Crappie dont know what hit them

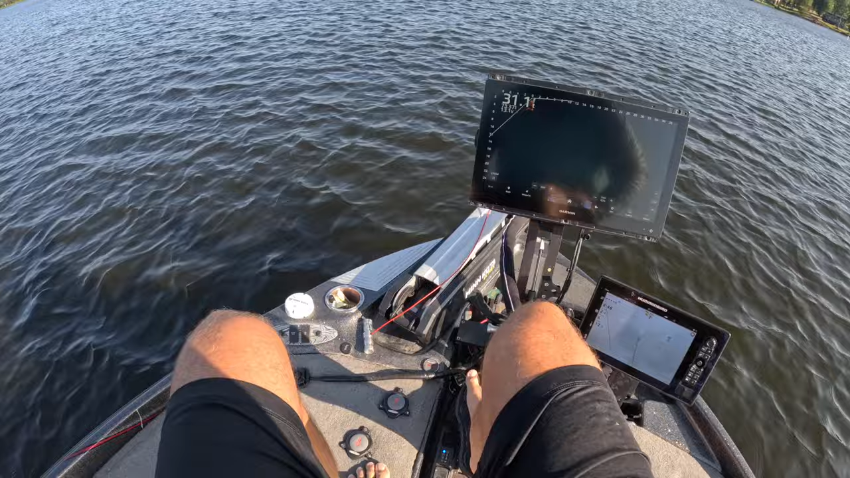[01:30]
yeah i think we're going to be in the 70s here i think we're going to be in the high 70s this is going to be good that water temperature now it's starting to uh affect the transducer so you're getting a realistic uh temperature there and i bet you we're going to end up right there in that 76 so that's that's a big time cool down guys big time cool down we're gonna be using the hammer 10
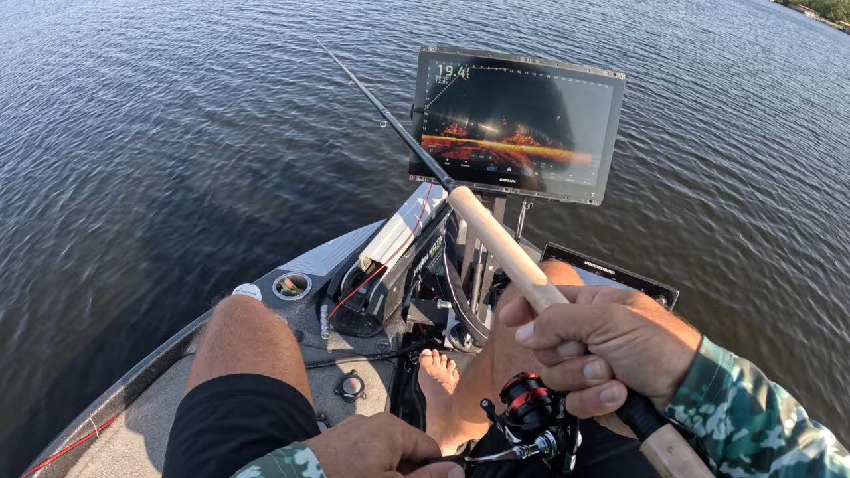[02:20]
you're using good fish guys bam good fish
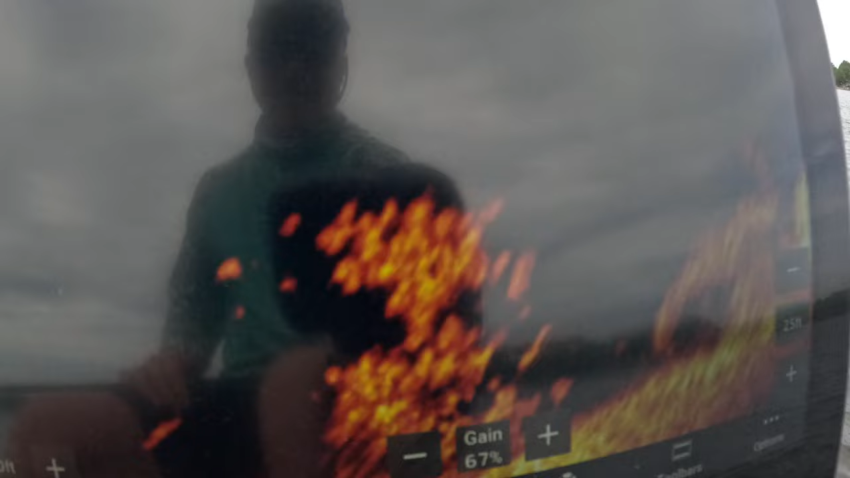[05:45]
we got them right there they're stacked up